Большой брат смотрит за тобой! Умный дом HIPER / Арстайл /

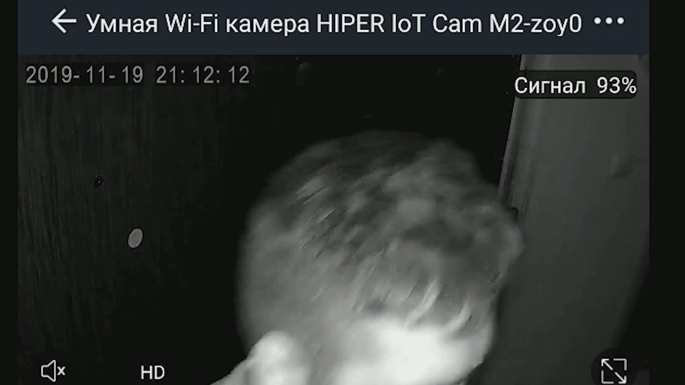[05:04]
на 2 камеры которая поменьше она не сильно хуже по качеству я особой разницы не заметил в качестве картинки вторая камера которая поменьше она не у нее нет возможности поворачиваться на неподвижно но в ней также есть ночное видение тоже практически не уступает по